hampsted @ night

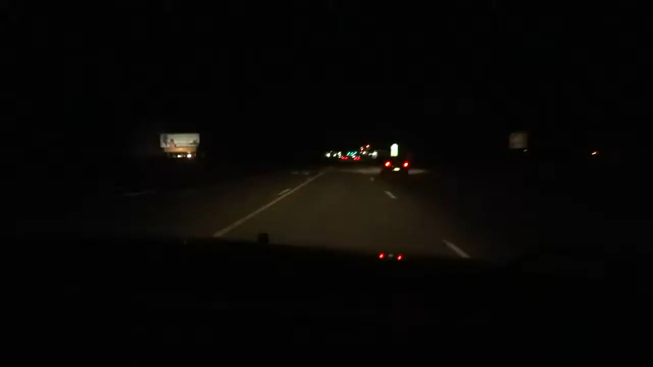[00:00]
wir fahren durch die Nacht Richtung Jacksonville mit gutem alten Neelix. Und so sieht Hempstead, North Carolina aus in der Nacht. Total aufregend.